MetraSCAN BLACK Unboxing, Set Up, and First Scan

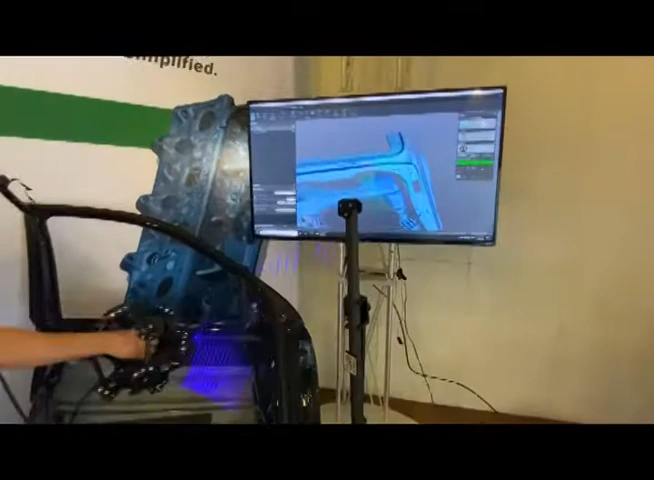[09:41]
So, man, we are picking up,
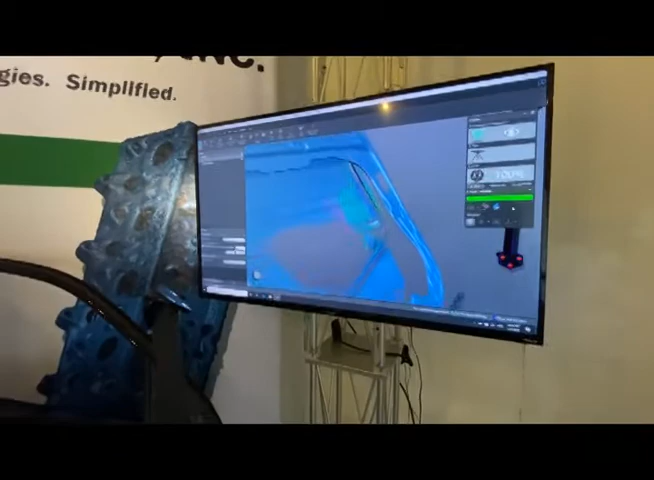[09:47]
it looks like 1.8 million points per second.